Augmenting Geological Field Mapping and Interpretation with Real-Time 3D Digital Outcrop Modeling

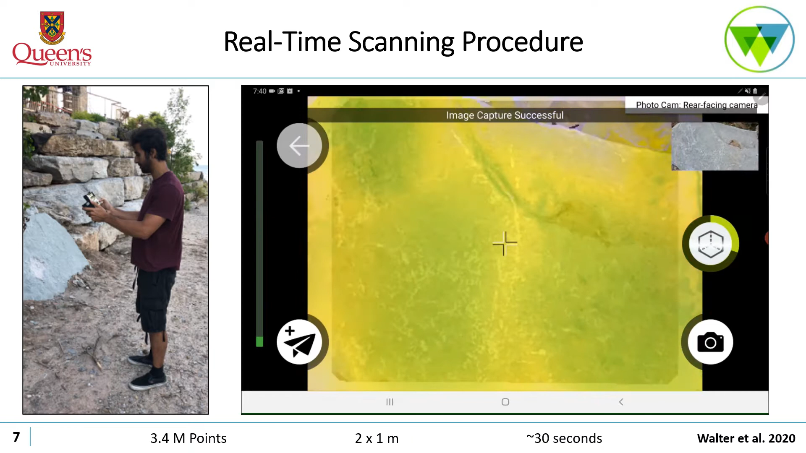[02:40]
where the yellow and green coloration represents the different data point densities that you get throughout the scan, with the green color being a higher data point density that has been collected by the scanner. Once the operator has completed a scan, they can automatically go into the tablet
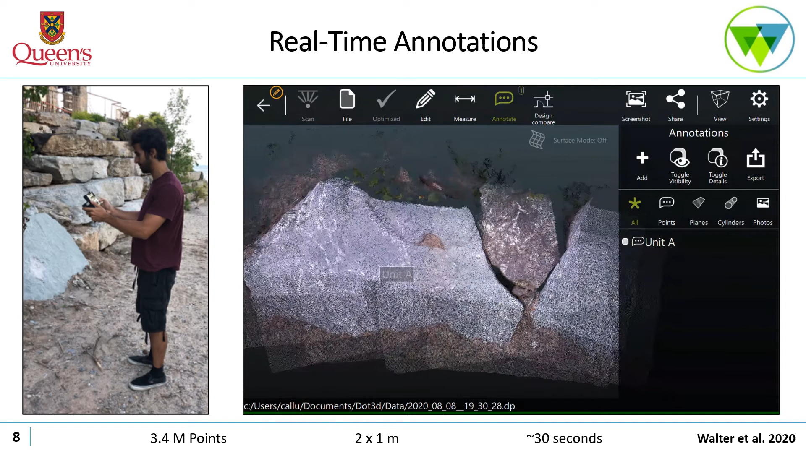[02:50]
and visualize the model that they've created. And then one of the very useful things that you can do is annotate the different features that you see within the scan.
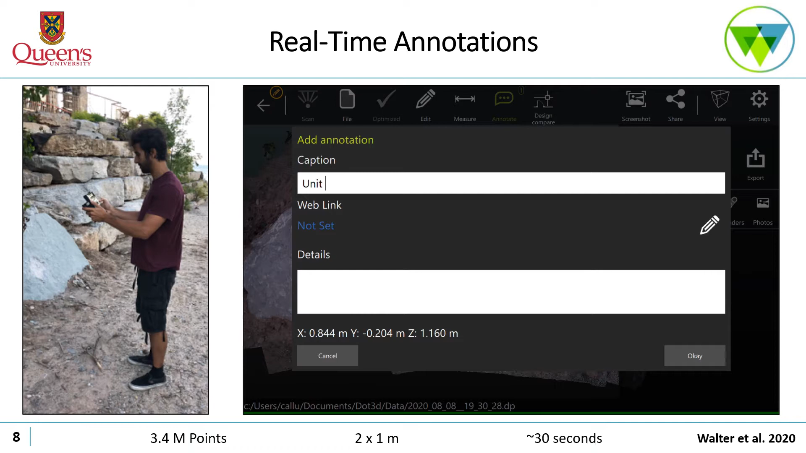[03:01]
So in this case, adding one of the lithological classifications as unit B within the scan in real time and while you're still in front of the outcrop.
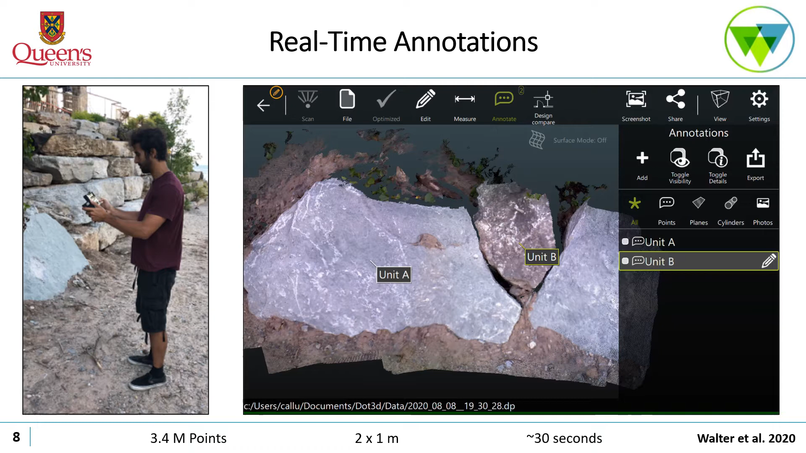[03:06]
A little bit about the hand scanner specifications.
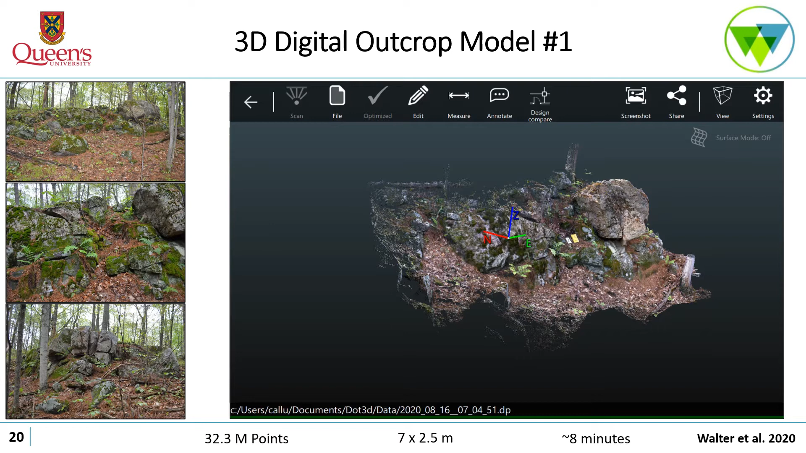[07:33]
Additionally, a beneficial feature is that the 3D digital outcrop model can automatically assign a coordinate system to the outcrop, and within this outcrop scan this is showing the northing, easing, and vertical axis of the outcrop. This is the second digital outcrop model that we incorporated into the field mapping campaign.
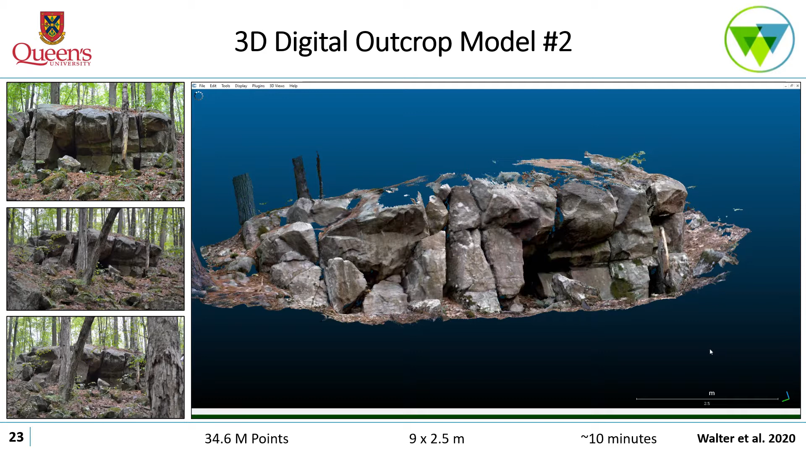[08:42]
we can see the crevices that are actually picked up by this infrared scanner. So they can see things that we might not necessarily be able to see with just photos or the naked eye even, which is a benefit. Looking at the third 3D digital outcrop model, there was a specific measurement that was associated to this outcrop within the field.
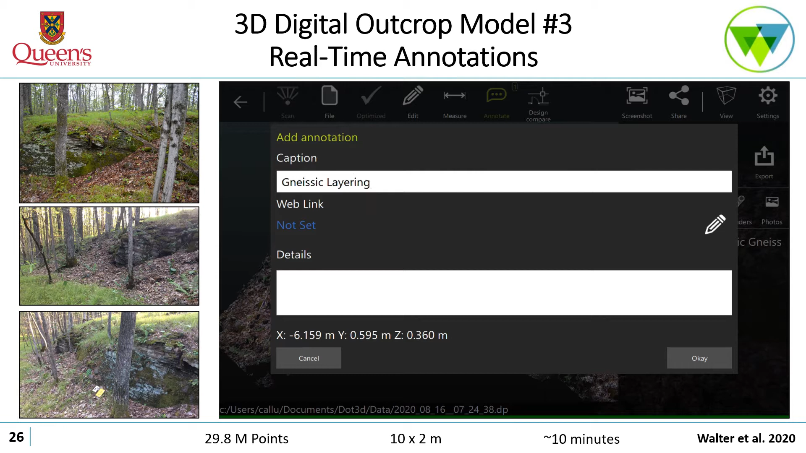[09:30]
And then within the 3D model, once we scanned, actually put in the type of measurement we took and specifically where it was. So in this case, this being NISIC layering and it having a strike of approximately 25 degrees and a dip of roughly 32 degrees. So this can all be incorporated directly into these 3D point cloud models with tags showing exactly where this measurement was taken within the field. And this can all be done in real time while the geologist is still on the outcrop to kind of verify these measurements or add additional features as they observe them. And this really allows the geologist to be able to bring
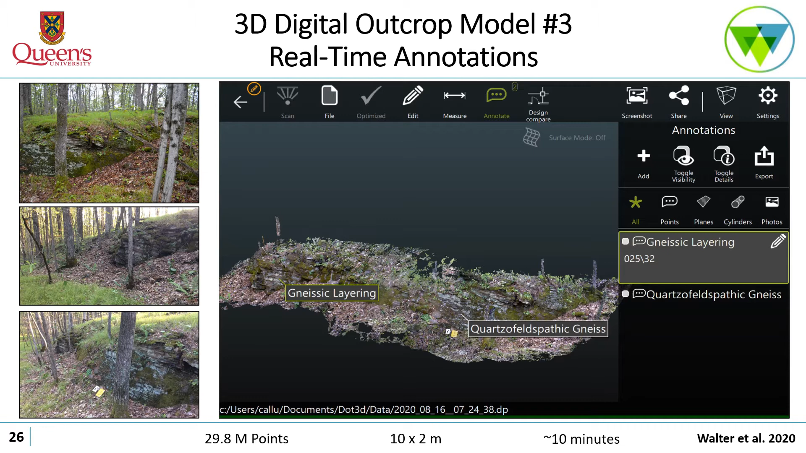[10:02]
a lot more of this information back from the field, as opposed to just writing it down on notes on the side. This is the fourth and final 3D digital outcrop model that is of the quartz leaflet spathic NIS.
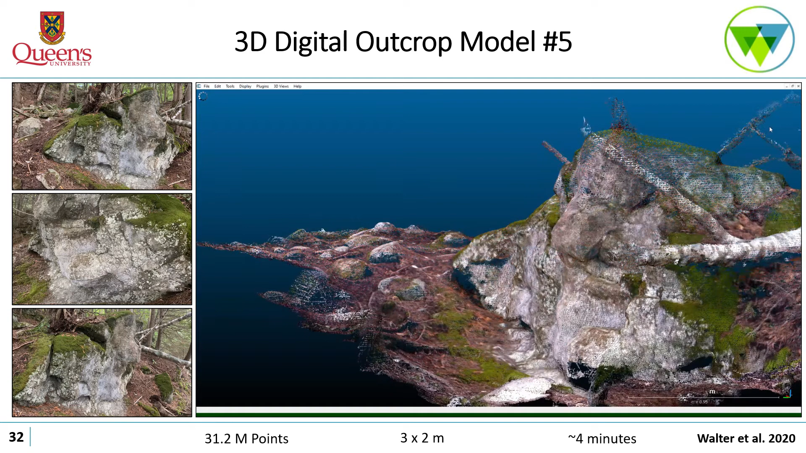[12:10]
like how there's more blocky textures with the quartz of feldspathic gneiss. And these can also serve as quick representative models of the outcrops that can be used to train or refresh one's memory with what the outcrops look like prior to going back into the field the next day.
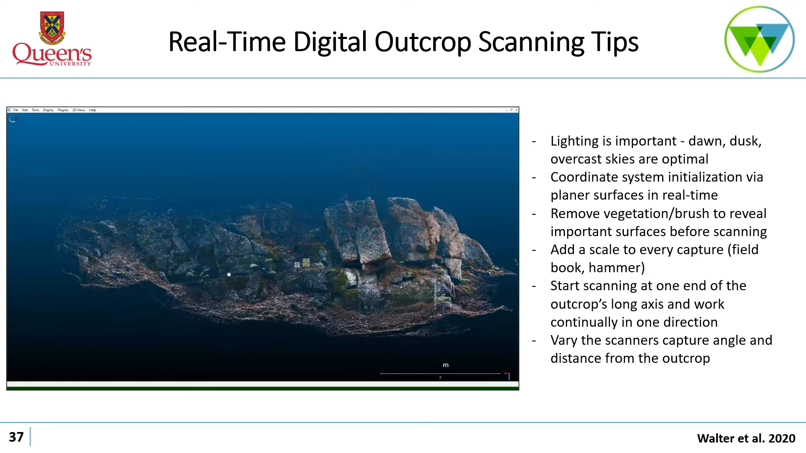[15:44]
so where it's long axis is, and then working continually in one direction to the end of the outcrop. We found that this was the best to get good overall scan qualities. And then finally, because we're trying to capture things in 3D, what we want to do is as you're actually scanning, vary the scanner's capture angle and distance from the outcrop within 3D space.
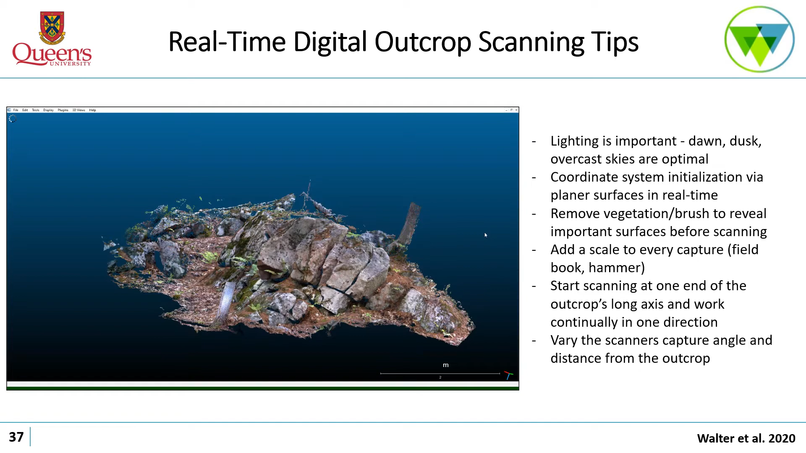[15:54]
So moving up close to the outcrop and further away and rotating it side to
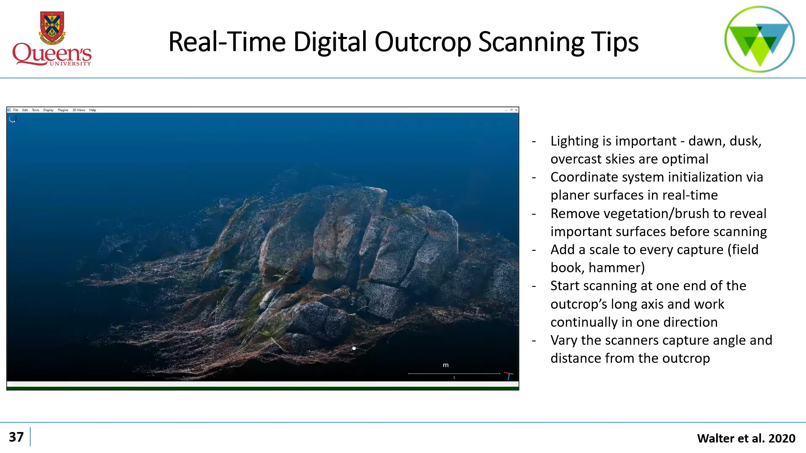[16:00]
side to be able to get more of this 3D component as opposed to have just a flat scan across the entire face.